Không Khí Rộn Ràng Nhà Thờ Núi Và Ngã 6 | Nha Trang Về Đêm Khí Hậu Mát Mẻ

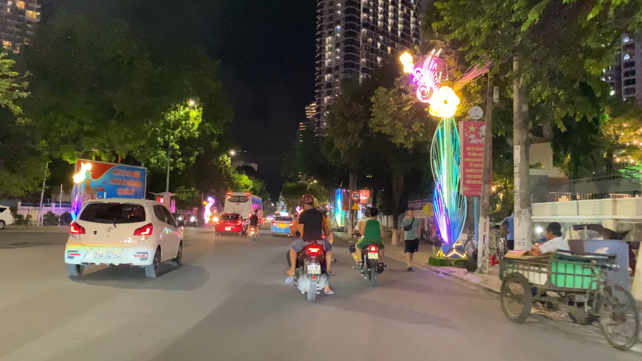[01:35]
Trong video ngày hôm nay em xin gửi đến cô chú anh chị các bạn một số hình ảnh của đường phố cũng như là cập nhật và tình hình thời tiết Nha Trang về đêm nhé. Hiện tại trời cũng đang rất là mát vậy. Mấy bữa trước là mấy ngày nay là bên di tích Tháp Bà Ponagar cũng đang diễn ra cái lễ hội.
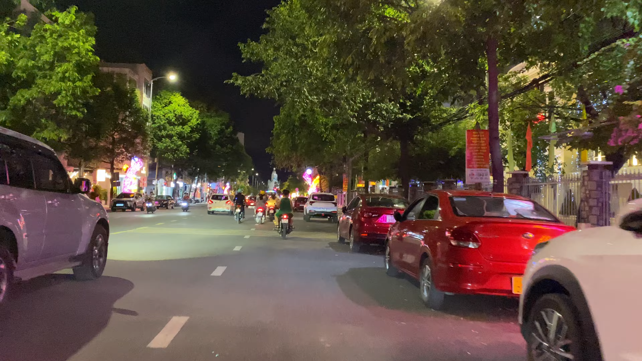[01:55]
Hôm nay là như là ngày cuối cùng rồi, hôm nay chắc là bế mạc rồi, hôm nay chắc hết rồi. Thì và hàng năm cái lễ hội Tháp Bà Ponagar diễn ra vào ngày 20 đến ngày 23 tháng 3 âm lịch hàng năm.
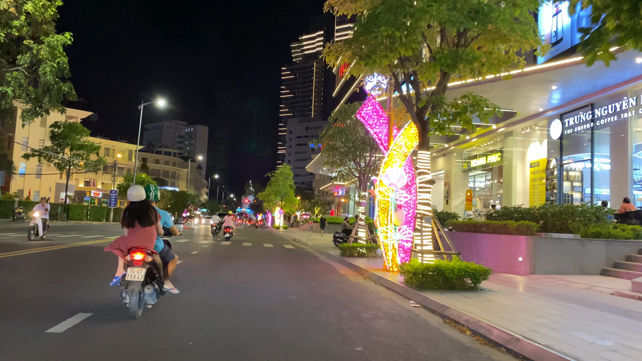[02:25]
Thường thì cái lễ hội Tháp Bà là bao gồm vùng các tỉnh vùng miền Trung và Tây Nguyên như là Bình Thuận, Ninh Thuận rồi Bình Định, Phú Yên rồi đó vậy.
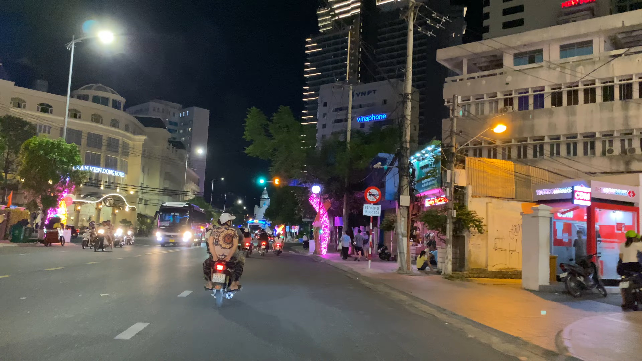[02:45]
Là người đồng bào, cái lễ này là của người đồng bào dân tộc Chăm. Đây, chỗ này là ngã tư của con đường Hùng Vương với con đường Lê Thánh Tôn.
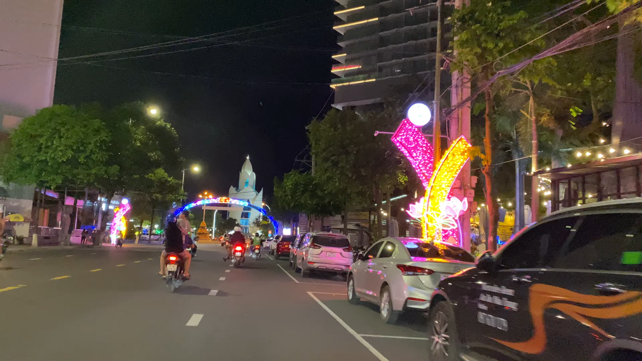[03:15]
Quán cà phê Palm Bistro, cuối tuần họ có các cái chương trình ca nhạc hát cho nhau nghe
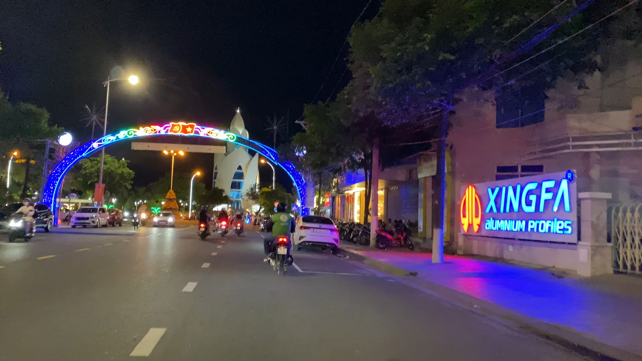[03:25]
với những ca khúc nhẹ nhàng sâu lắng, có cả ca khúc nước ngoài nữa.
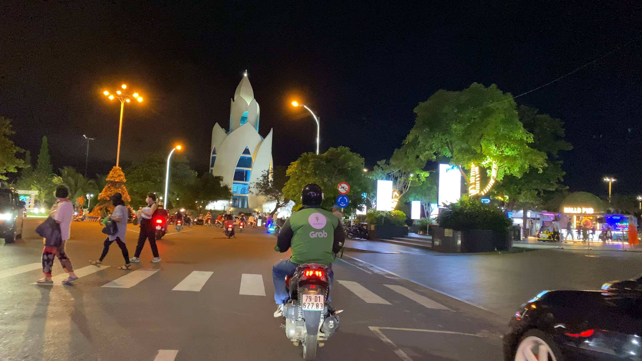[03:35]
Đứng hình quý vị là ngã ba đường Lê Thánh Tôn với con đường Trần Phú. Khu vực trung tâm
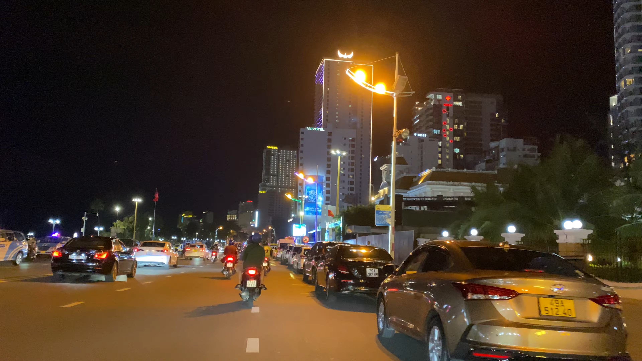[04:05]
Quảng trường thì ra ngồi ống gió biển cũng như là thả diều. Đối diện với quảng trường 24 đó là khu vực chợ đêm. Chợ đêm là một cái điểm đến cũng như là vui chơi chủ yếu chính của Nha Trang mỗi khi về đêm.
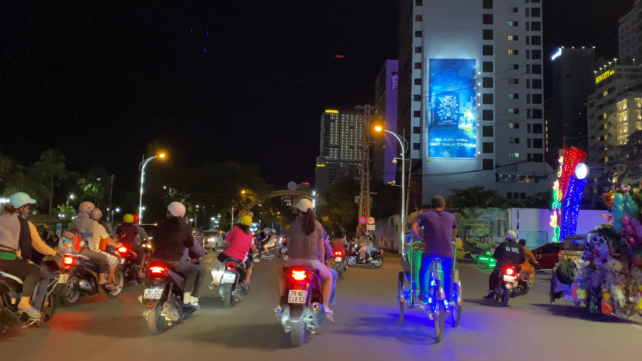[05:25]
Chỗ này là cái vòng xoay ngã ba con đường Nguyễn Thị Khai với Trần Phú, thường hay bị kẹt xe lắm.
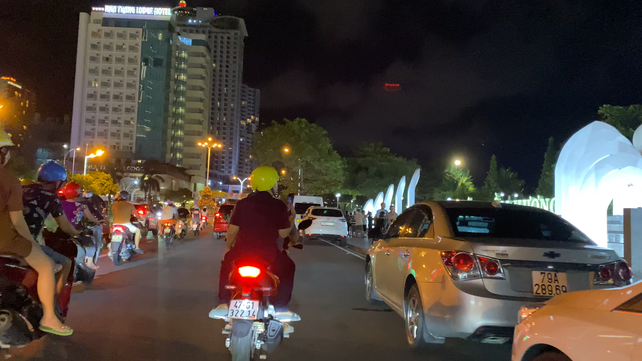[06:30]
Ở ngay chỗ này là cái tháp Trầm Hương,
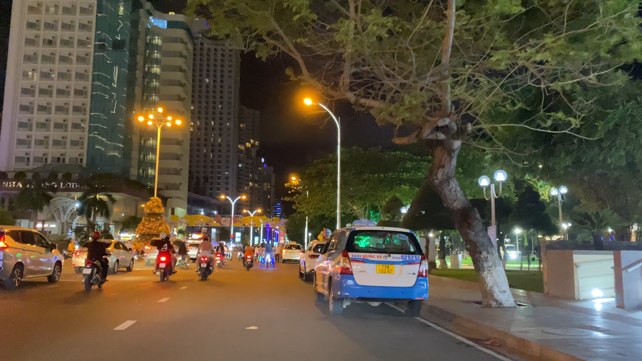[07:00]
không tắm biển cũng là một thiếu sót. Có du khách đi dạo nhộn nhịp khu vực công viên. Phía trước kia hình như là có múa lân đó, rất là rộn ràng luôn. Không biết có cái gì không mà lại múa lân đây.
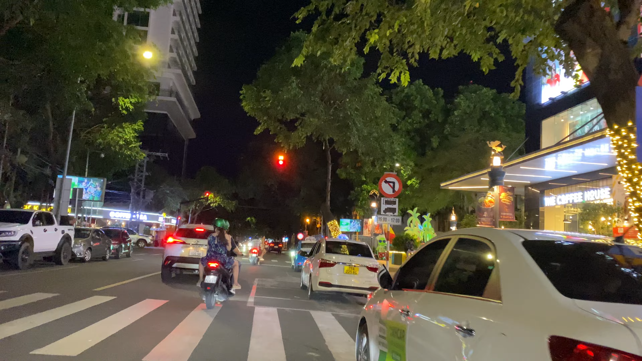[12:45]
Dưới trung tâm thương mại của tòa nhà Quân Cốt là cũng là quán cà phê The Coffee House.
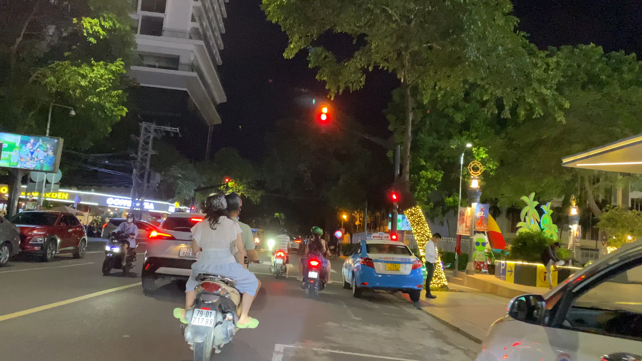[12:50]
Cũng rất là nhộn nhịp du khách cũng như người dân.
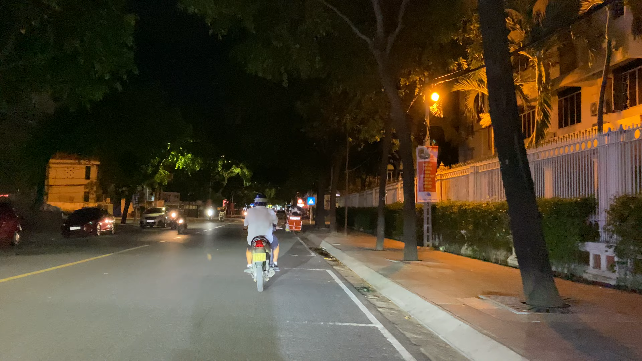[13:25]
Đi qua đây là thuộc con đường Lý Tự Trọng, trước đó là con đường Võ Đăng Lộc. Di chuyển thẳng theo hướng này sẽ lên khu vực của vòng xoay ngã 6,
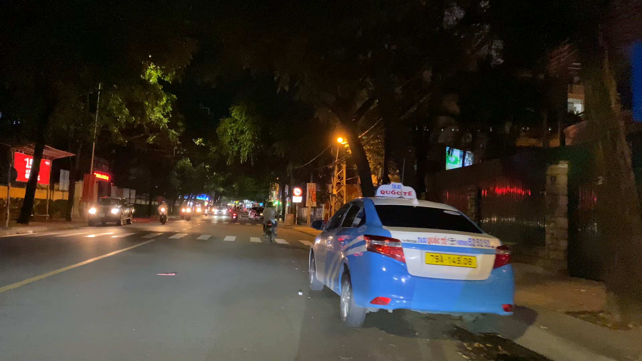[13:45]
lên khu vực của nhà thờ núi, nhà thờ Chánh Tòa Kitô Vuông.